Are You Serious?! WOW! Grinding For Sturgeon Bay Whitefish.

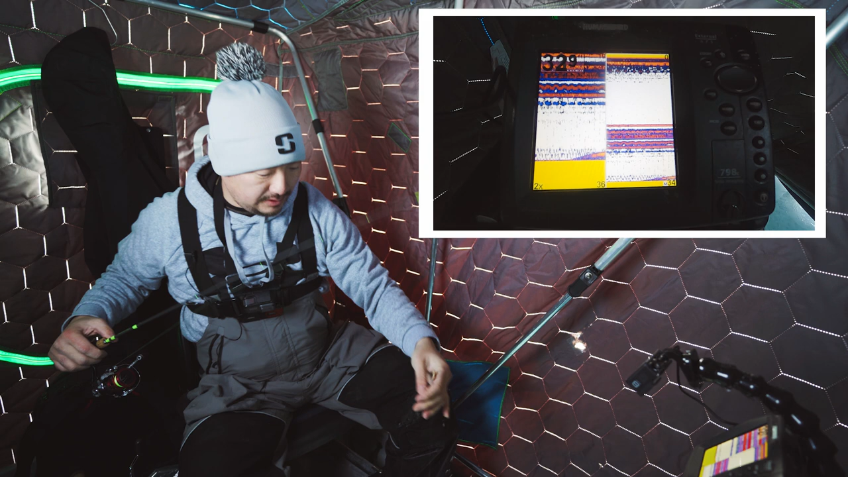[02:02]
And I got a fish right down there right now. I'm just gonna dead stick it. There we go.
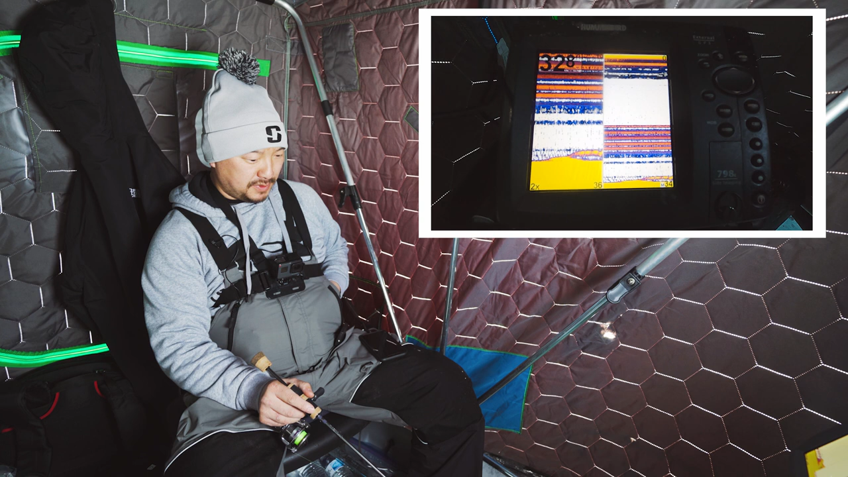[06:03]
Pecking on it. They're just pecking on it. God dang it. Come on. Come back. Stop pecking on it and just freaking hit it.
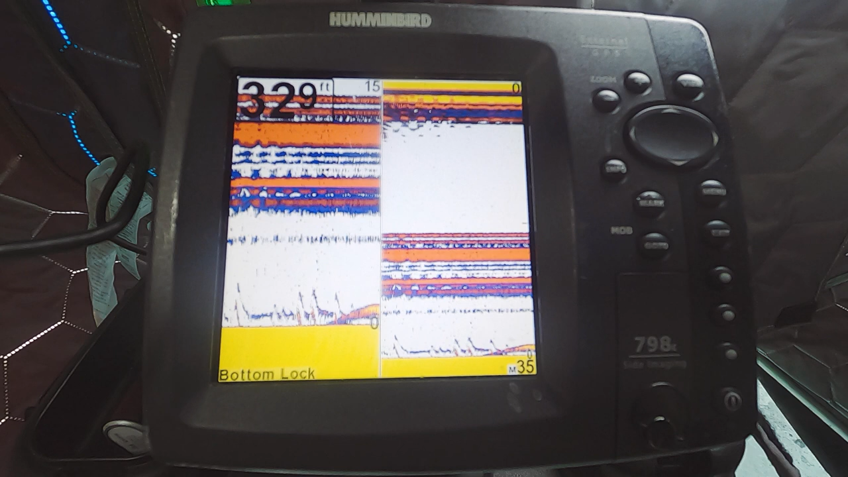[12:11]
I'm not really detecting the strike. I'm watching the graph. I'm watching them come right up to it, but then I'm keeping a very close eye on my rod tip.